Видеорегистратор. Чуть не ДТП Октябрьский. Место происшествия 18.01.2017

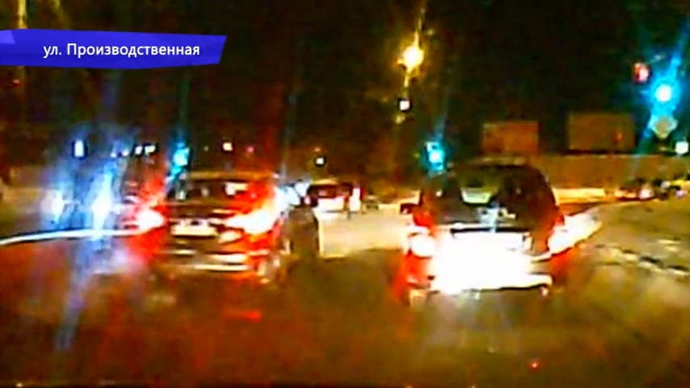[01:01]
Судя по видео, нарушитель видел автомобиль с регистратором и все равно решился на маневр.
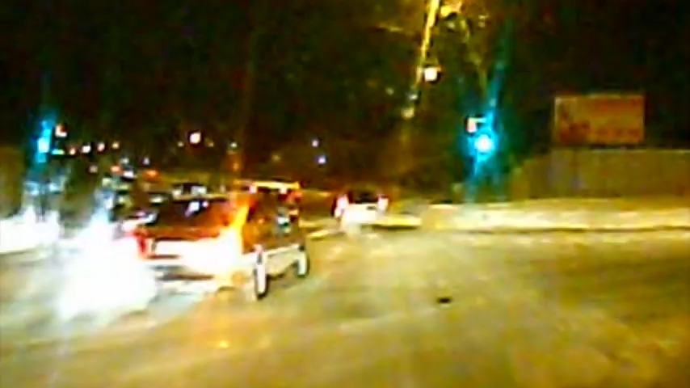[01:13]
В надежде, что автор видео его объедет. На улице Лепсе классический пример, как не надо разворачиваться, продемонстрировала девушка-водитель малолитражки.
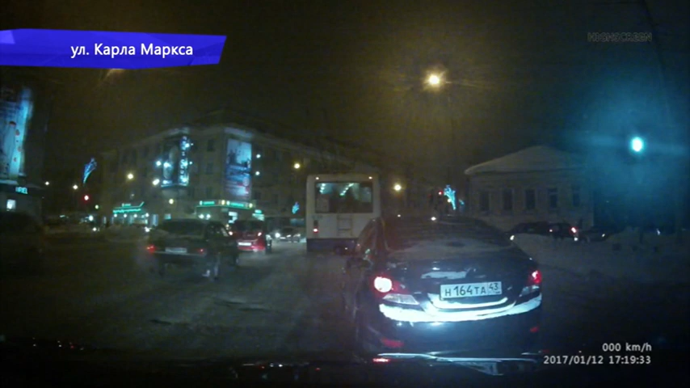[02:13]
На улице Карла Маркса наглец на Ниве «Шевроле» подрезал на перекрестке машину с камерой.
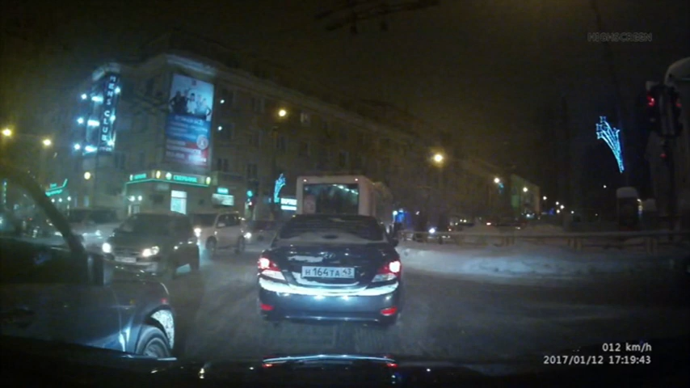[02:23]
Автор видео немного пошумел, но потом воспользовался правилом 3D. Дал дорогу дураку. На улице Воровского камера видеонаблюдение запечатлело, как водитель иномарки не соблюдал дистанцию.
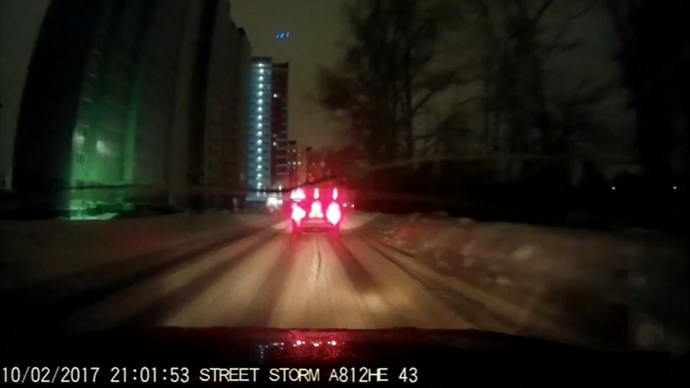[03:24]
В поселке Мурыгина в водителе пассажир машины с камерой наблюдали неадекватные маневры темного седана.